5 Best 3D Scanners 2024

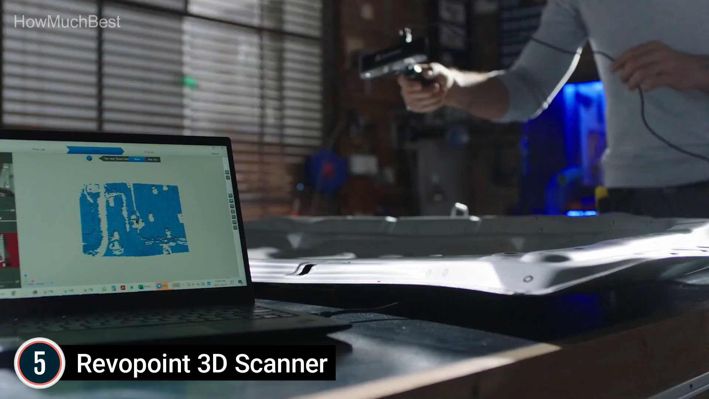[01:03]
which will directly create vibrant 3D models that can be used to print color 3D models.
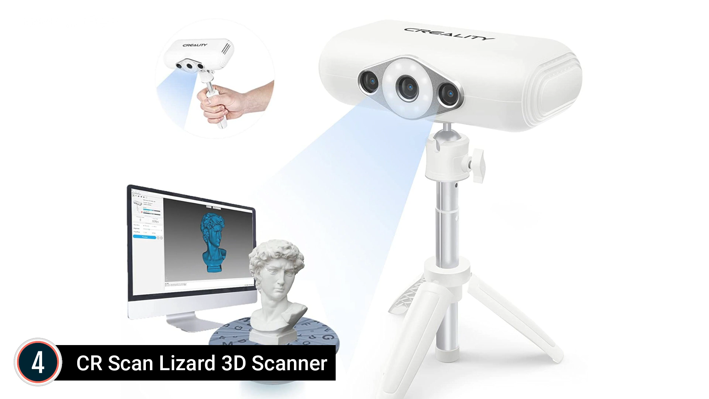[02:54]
The clever algorithm creates 3D scanning as simple as making a video.
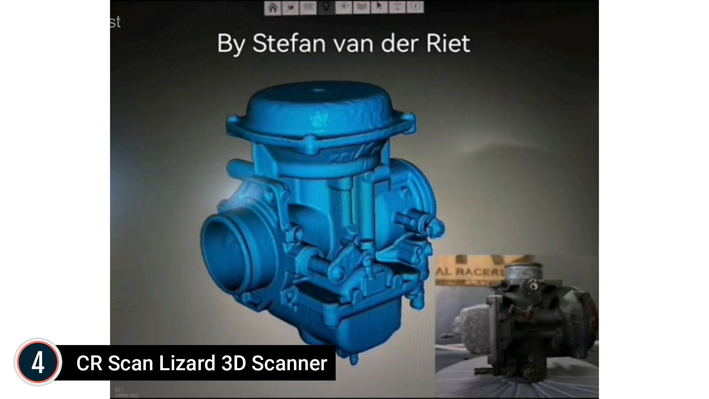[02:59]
This kit comes with a tripod and a turntable.
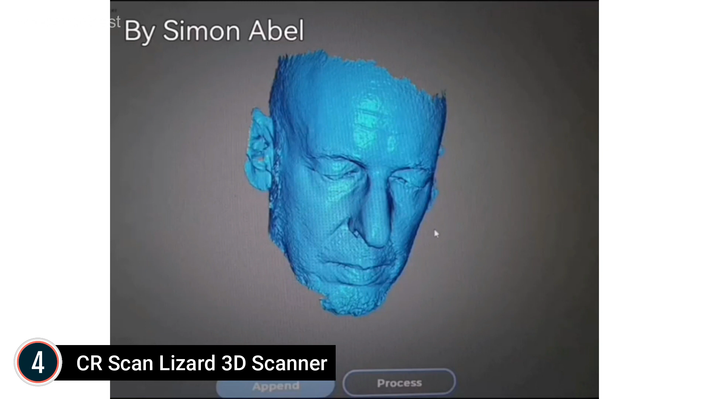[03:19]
Can scan black objects, and more scanning target, the CR Scan Lizard program is more flexible to material and can scan black objects with unlimited creative possibilities.
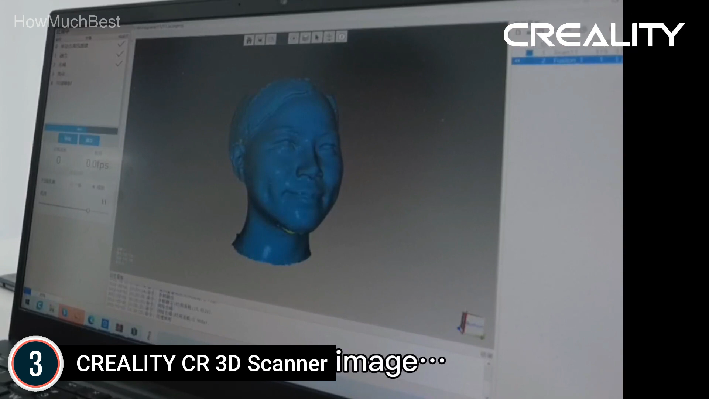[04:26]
The scanning speed is much faster and more smooth. True color, high-quality color restoration at 24 bits great result.
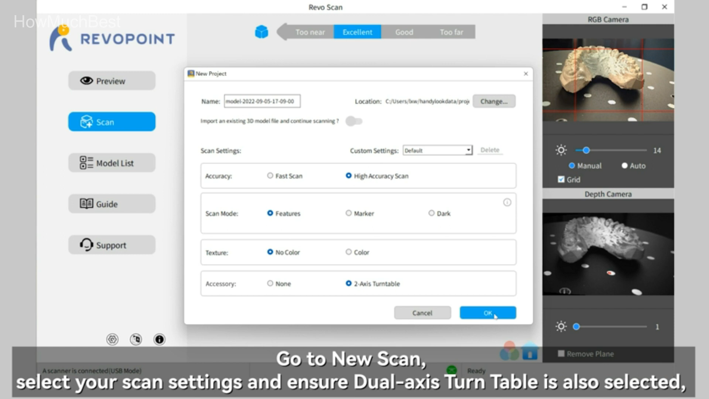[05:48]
Up to 10 frames per second scanning and powerful hardware A speed of 10 frames per second provides smooth motion when scanning objects using the Mini.
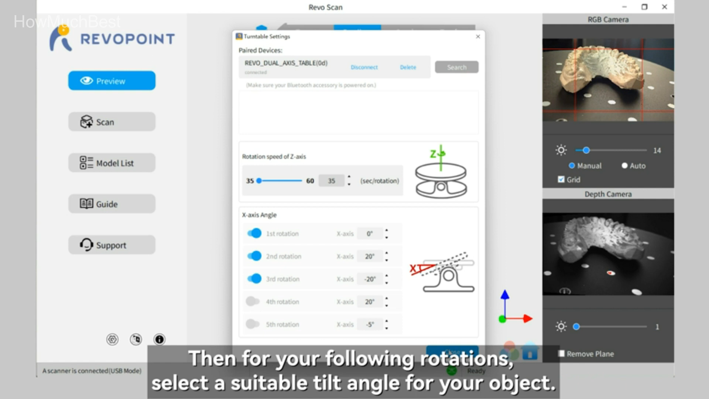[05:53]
With the aid of advanced algorithms that are
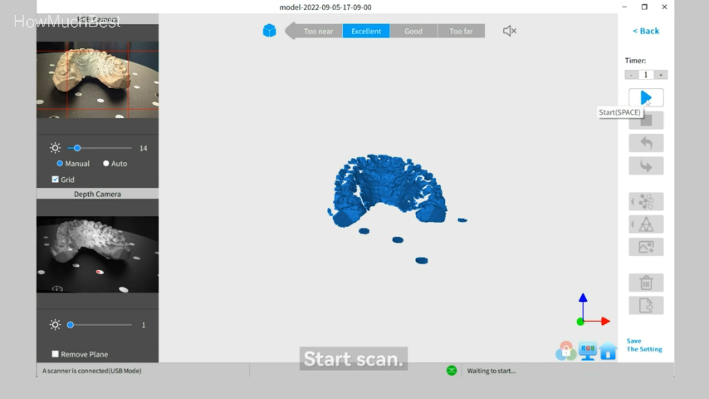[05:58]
incorporated into the Mini can dramatically reduce stitching errors during successive scanning.
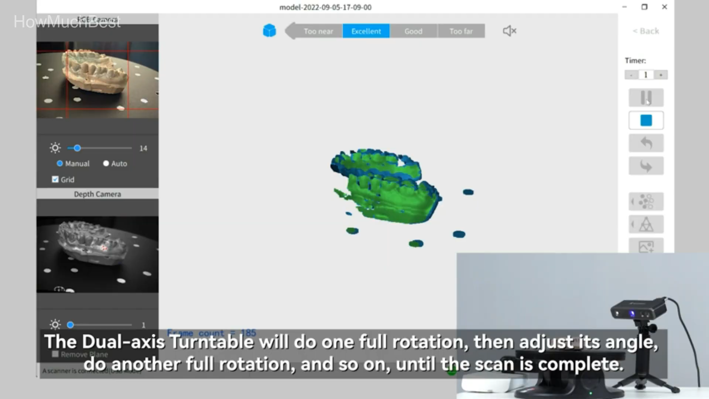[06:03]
The top one in our list, Revapoint 3D Scanner.
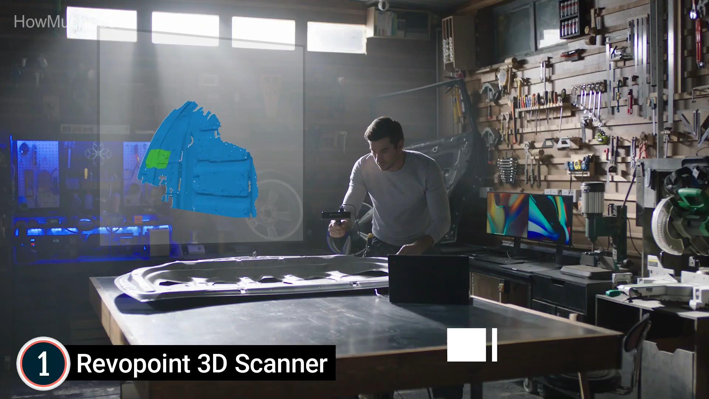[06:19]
POP2 ensures that the rapid acquisition of point cloud 3D data is high-quality precision.
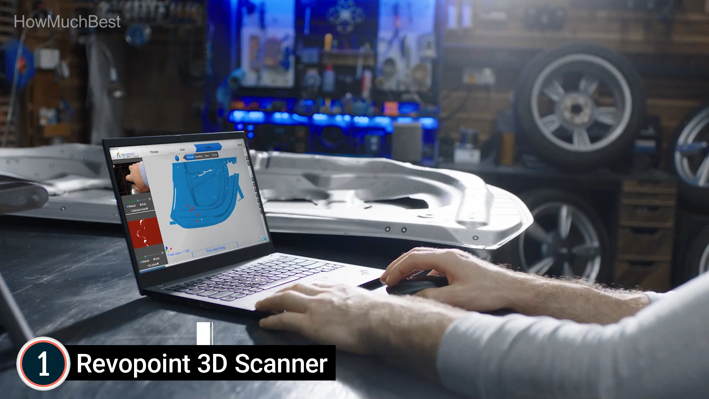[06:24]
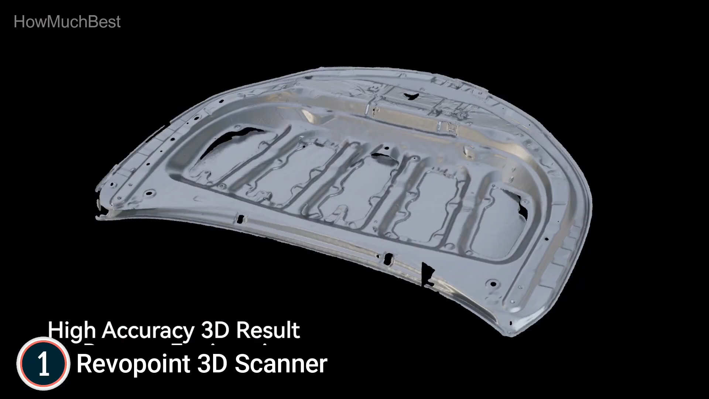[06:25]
The most precise single-frame accuracy is 0.05 mm.